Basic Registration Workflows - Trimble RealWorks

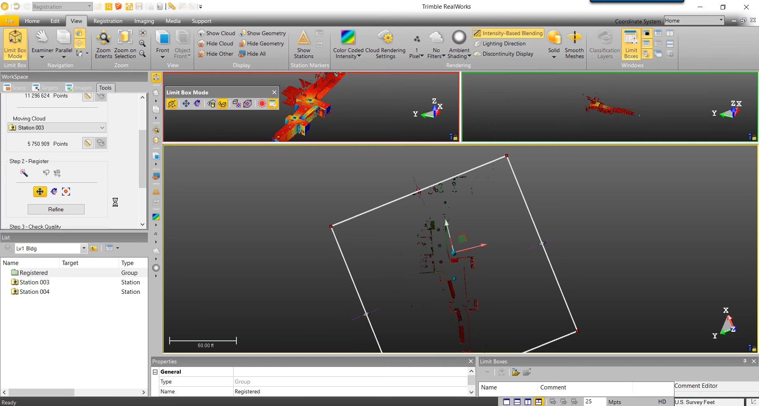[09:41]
Once you're happy with where you've placed the cloud, select the refine button. Now that you've gotten these two clouds close together, the refinement will simply tweak them into place. If you wanted to continue with this method, you could keep the limit box on, but we'll go ahead and turn it off by exiting the limit box mode to take a good look at our registration. If you're happy with your visual inspection, scroll to the bottom of your workspace, note your refinement error, and select apply.
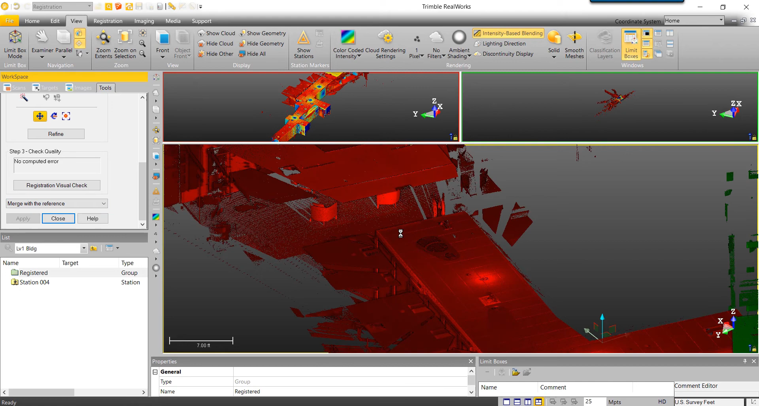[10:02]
Again, by applying these changes, station 3 joins station 1 and 2 in the reference cloud, and station 4 is automatically populated as the moving cloud. For the last cloud to cloud registration method, we'll use the selecting similar points approach.
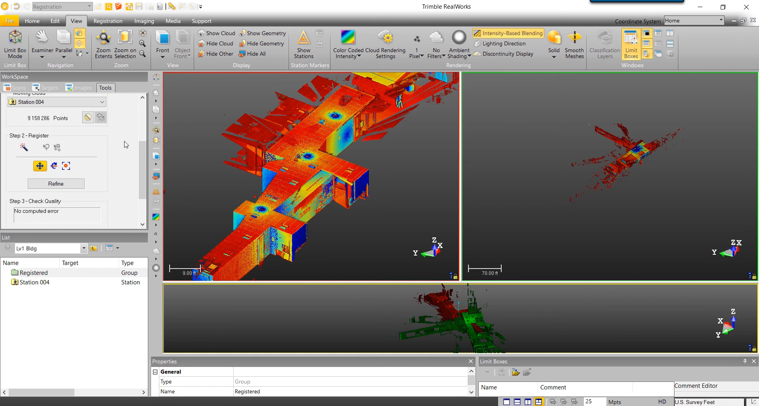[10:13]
This approach involves selecting like points in the reference cloud and the moving cloud.
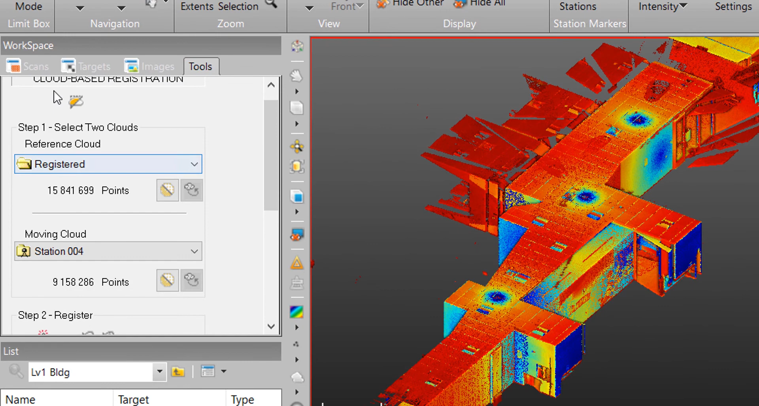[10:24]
Since we can't see inside the building, we'll have to clip off the roof of both clouds using the segmentation tool.
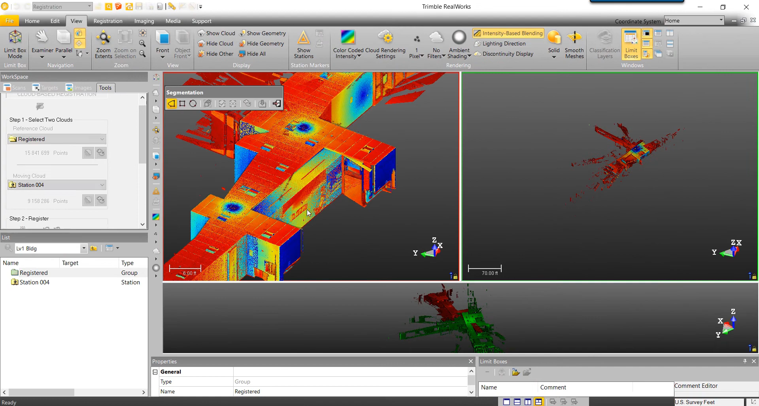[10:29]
Start by placing the reference cloud into a side view. We will then start tracing out the area we would like to remove from the point cloud.
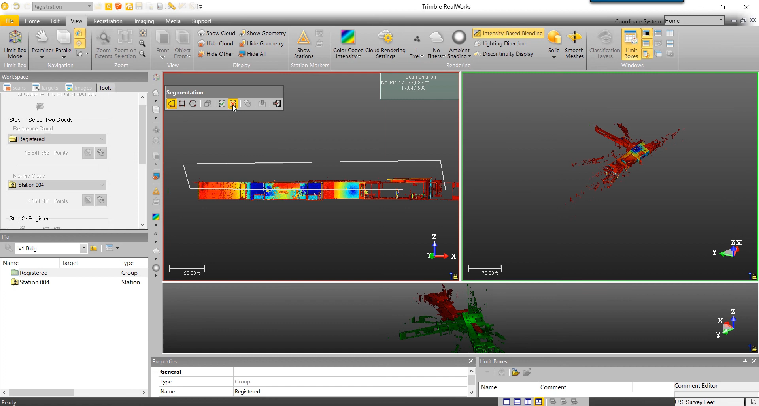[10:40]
Double click to close out the loop, and press the X to get rid of point cloud data. Close the segmentation tool, and we will perform the same order of operations on the moving cloud.
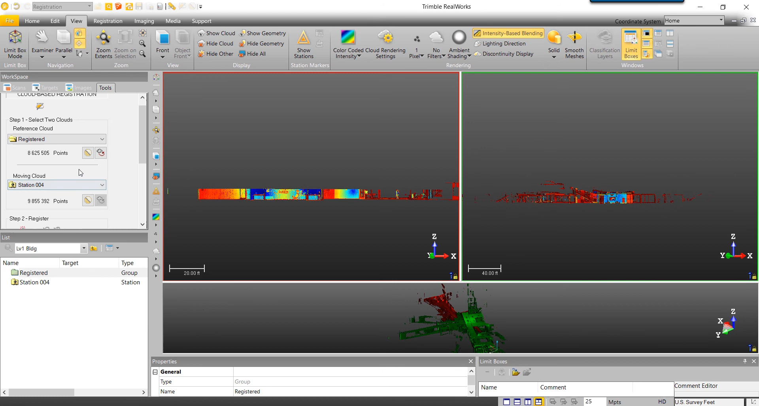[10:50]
At this point, we've removed the roof from both the reference and moving clouds.
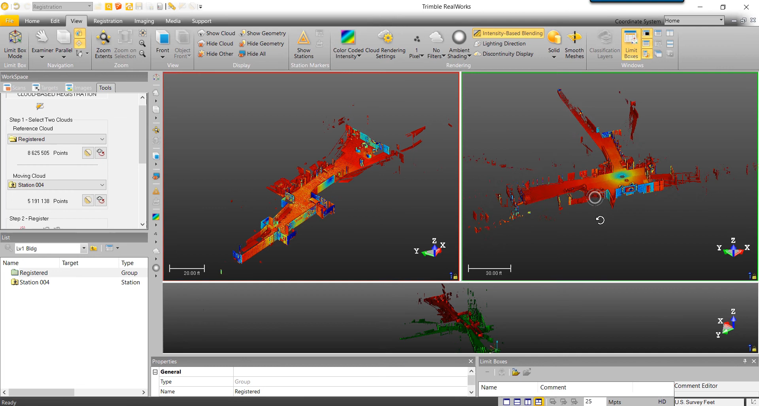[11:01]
Now we will work to find a similar point in both the reference and moving clouds.
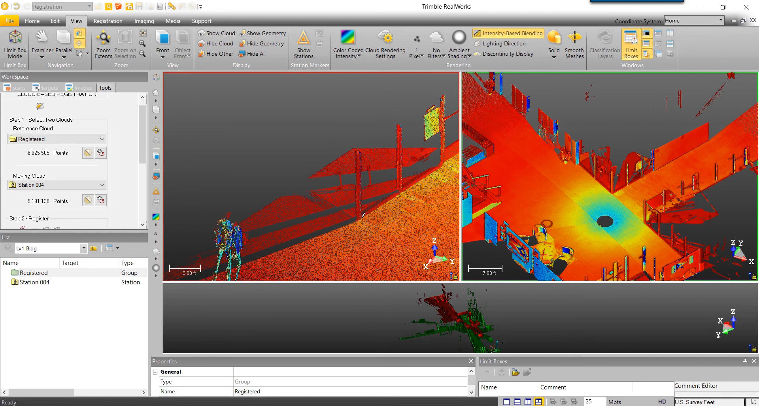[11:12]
Once we find a like point, we'll select it in both the reference cloud box and the moving cloud box. After selecting this point, a registration result will be immediately computed.
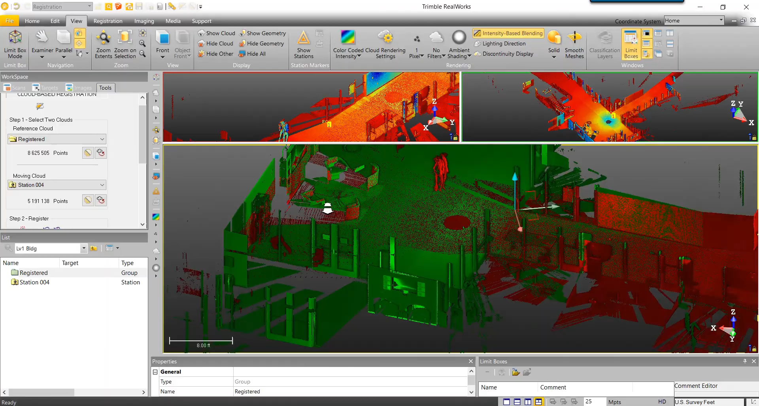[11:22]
In the registration result box, we'll do a quick visual inspection to verify our results. If you're happy with the results, scroll to the bottom of the workspace, note your residual error, and select apply.